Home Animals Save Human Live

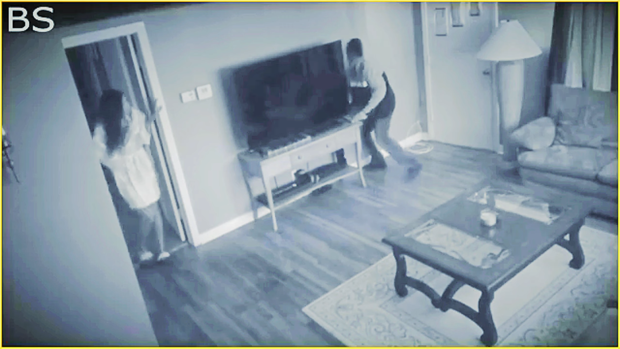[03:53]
the burglar then turned to the woman and chased after her intending to attack her but fortunately for the woman her dog intervened and attacked